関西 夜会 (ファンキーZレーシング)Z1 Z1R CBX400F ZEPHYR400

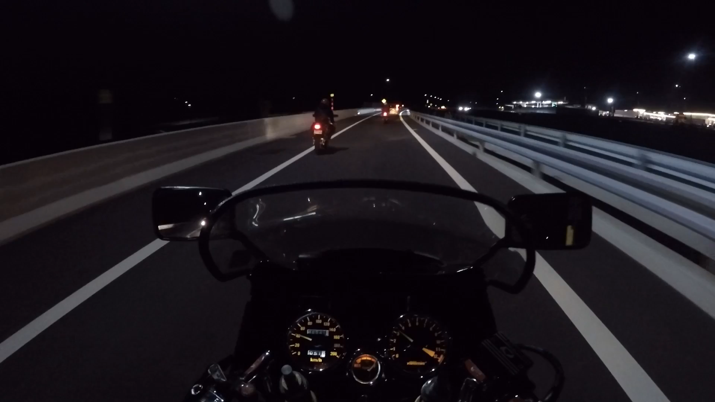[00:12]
両田くんと川崎くんと僕との3人で向かっています前に見えてきましたが宝塚のパーキングですここのパーキングは夜でもLEDの照明ですごく明るくて集まりやすいですよね
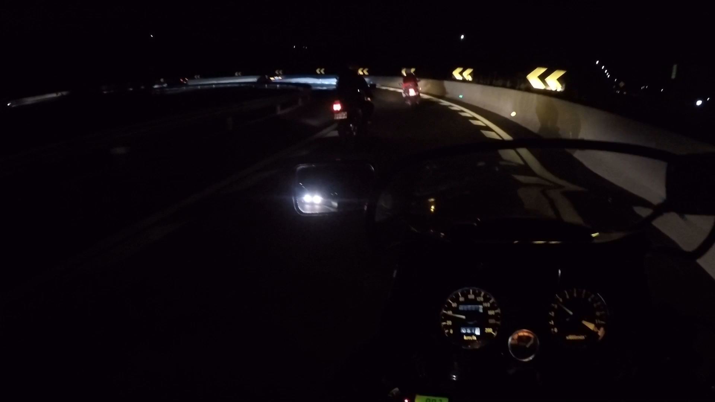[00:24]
今年最後の夜会ということで参加しましたますます気温が下がってきまして夜は冷え込んできましたのでこの辺は道中凍結とかその辺の恐れもありますので今月くらいが限界というとは限界ですかね来年まで寂しくなりますけども今日は雨いっぱい楽しもうかと思います